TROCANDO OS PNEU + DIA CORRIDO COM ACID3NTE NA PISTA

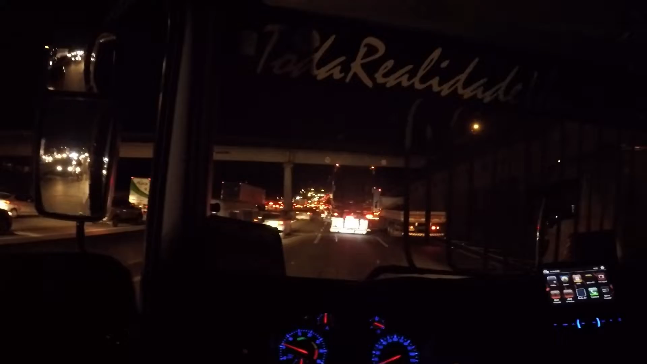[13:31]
Olha o trânsitozão aí, você tá doido. Aí fica complicado trabalhar de jeito, você tá doido. É São Paulo, meu patrão. 116, cena 116, né? Se não tiver trânsito, não é ela. Corredorzão.
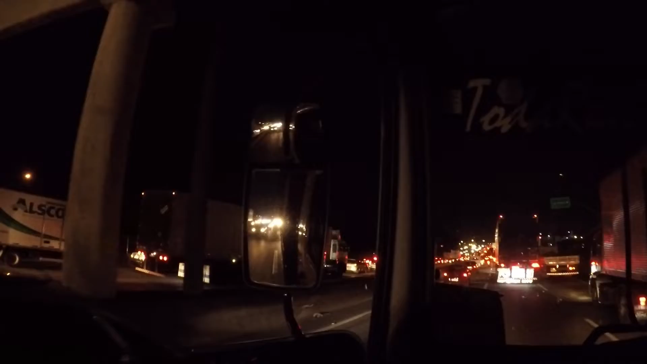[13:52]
Motoqueiro tudo a milhão, você tá doido. Bora ali guardar o cargueiro e amanhã rochar ali pro Lindo Belo Mauá. Aí rapaziada, teve um acidente aqui, ó. E é envolvendo moto, hein? Meu Deus, foi de jeito que eu me acabei, hein? Mas por que essa ligação? Nossa, misericórdia. Nossa, filma aí, filma aí, filma aí.
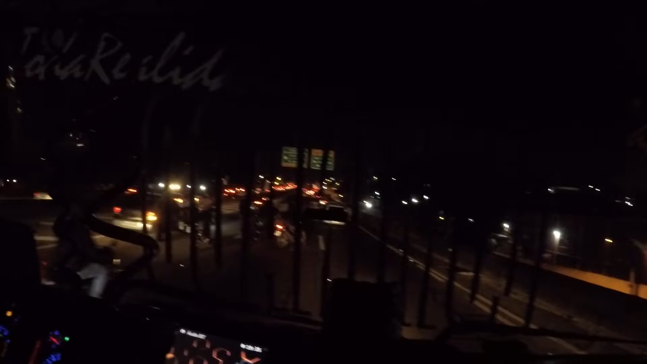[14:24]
Nossa, o coitado do cara caiu, hein? O site não respondeu ainda não. Cara do...
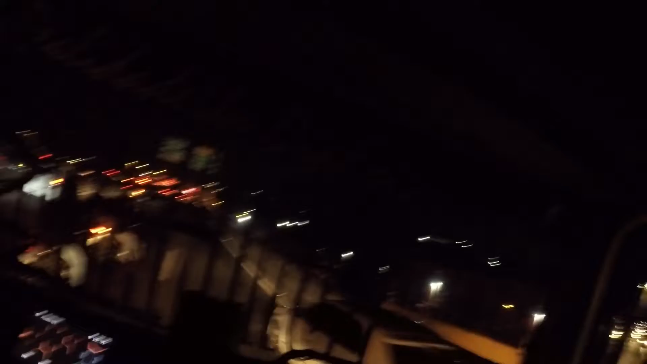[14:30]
Não. Tá mal acendo, pois.
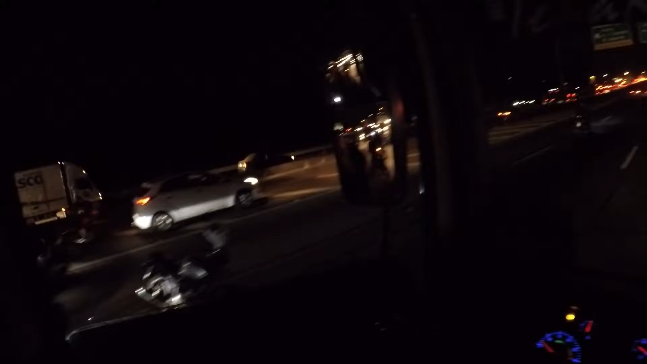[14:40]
Nossa. Olha lá, hein? Não é fácil não, moço. Essa coisa é perigosa demais. Motoqueiro, hein? O carro deve ter fechado ele no corredor. Acabou de acontecer. Complicado, complicado. Eu fui de jeito que eu fiquei 60 dias afastado, quase morri. Só por Deus, viu?
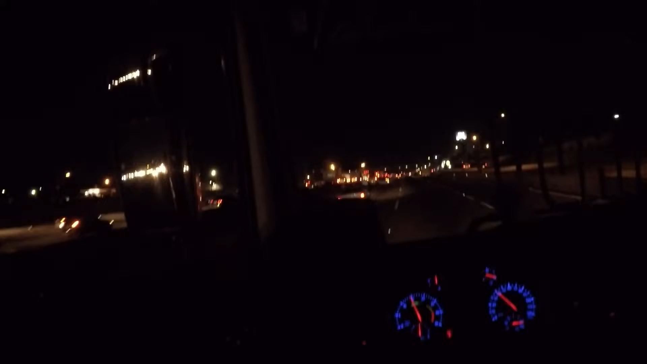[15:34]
O motoqueiro tava conversando. Mas não é fácil não, viu? Olha o corredor, galera. Como é que fica? Esse motoqueiro vem, ó. Os caras saem, não olham no retrovisor. O motoqueiro vindo aí, ó.
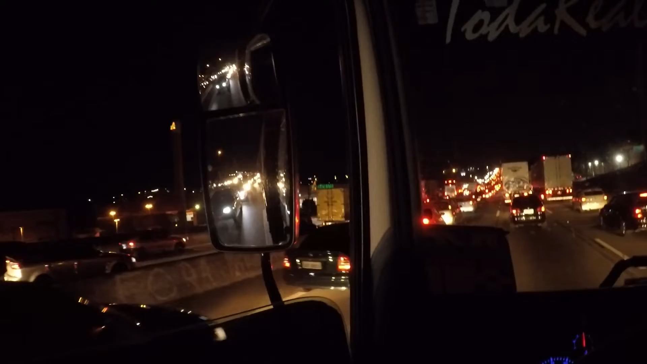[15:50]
Meu acidente foi bem ali, ó. Bem na frente ali, ó. O cara tava aqui nessa faixa, saiu pra esquerda lá e... Você tá doido. Me quebrei, foi todo. Complicado, complicado, só por Deus. O meu foi bem aqui, galera.